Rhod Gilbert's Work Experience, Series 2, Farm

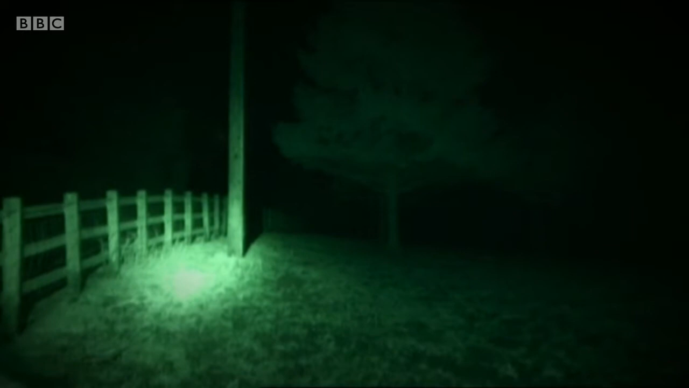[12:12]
Oh, it's a bit too far to go tonight. Yeah, and they don't like it if you start shooting in the car park. How many rabbits would you normally expect to get on a night like this, David?
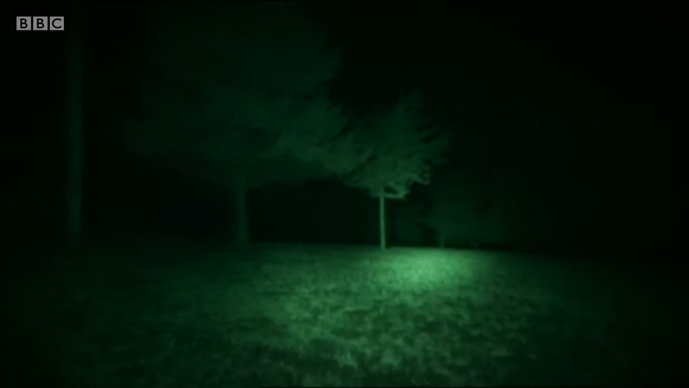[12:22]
You'd see a couple of little bright eyes there. Bright eyes burning like fire.
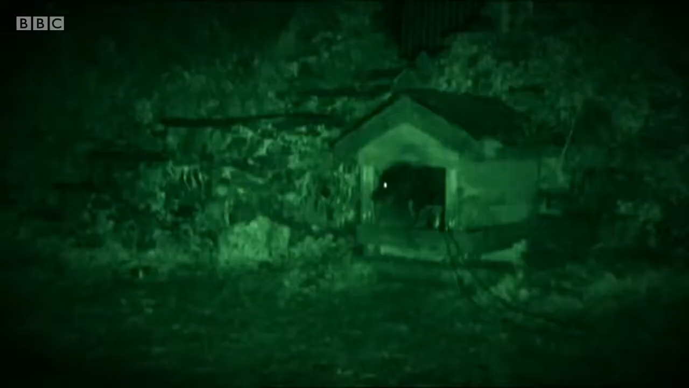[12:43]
The rabbits had all gone to bed early to do what rabbits do best. So we headed to Llandyssil's premier night spot instead.
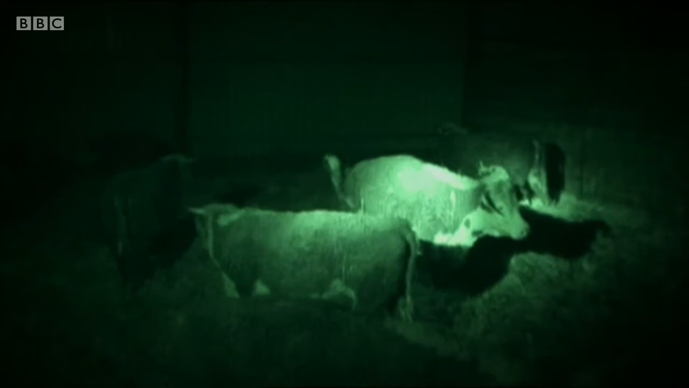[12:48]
It's a very calm place, isn't it? This should be available as therapy on the NHS.
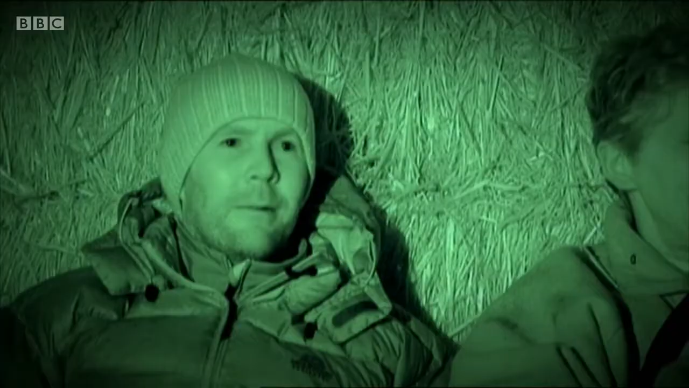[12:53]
Instead of whale music and wind chimes, relaxation CDs should be cows getting ready for bed. Stick this on a DVD of a cow shed at night. Yeah, but you're only getting one dimension then. Half of the dimension is actually being there and feeling the cow.
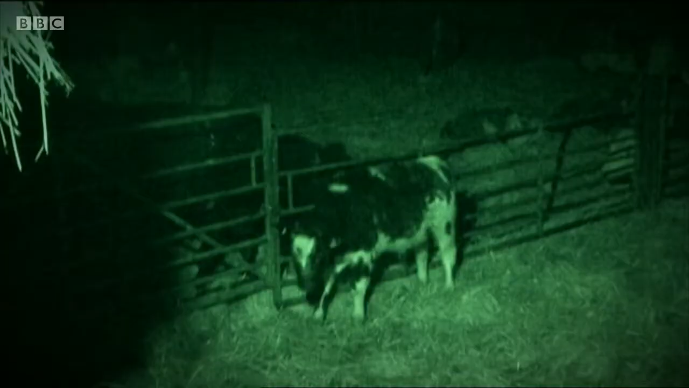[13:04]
Well, you only get half the dimension with the whales music as well, to be fair. True, yes. Oh, you'd be drowned if you were with them. Yeah, all right, David.
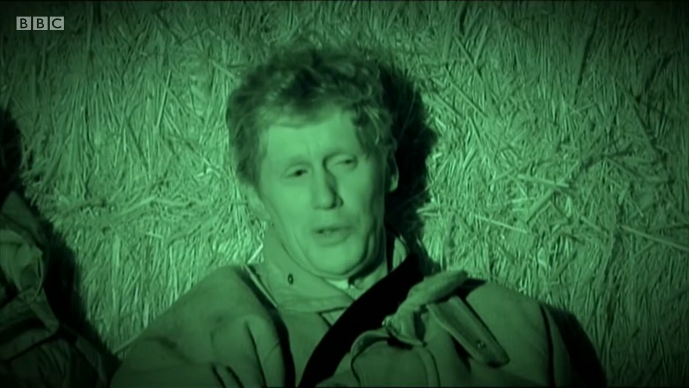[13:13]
So, you're always so pragmatic. Missing one dimension, we gave the cows a quick feel, read them a story and kissed the pretty ones goodnight.
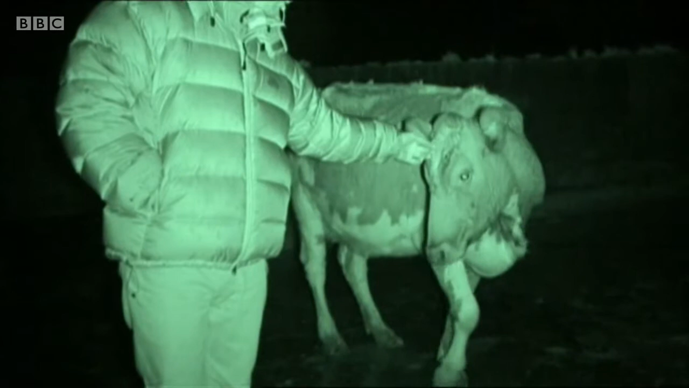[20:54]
Right now, the whole farm is asleep.
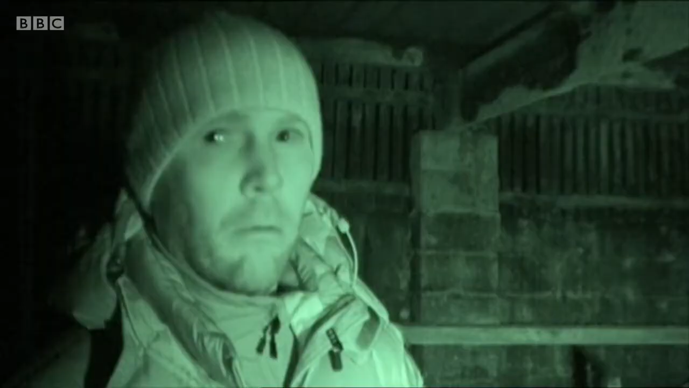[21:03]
I think he's still awake. All is peaceful and quiet,
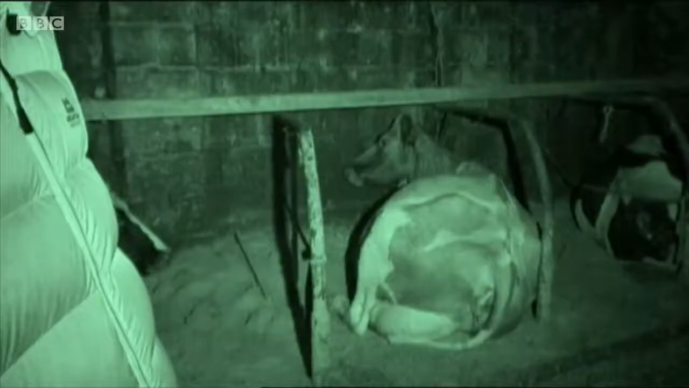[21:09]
and this is a pretty sharp contrast to the last time I saw cattle today,
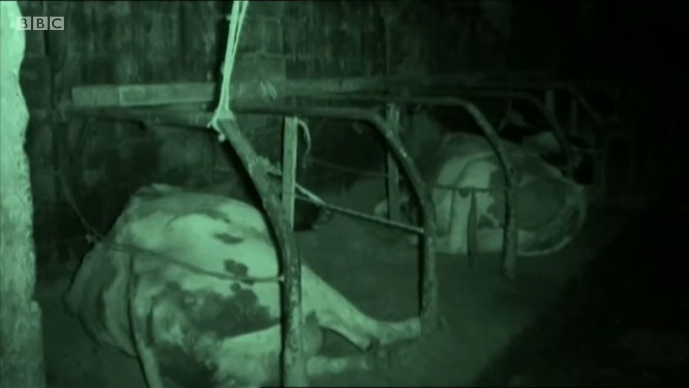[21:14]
literally being sawn in two with an electric saw and having the lungs up.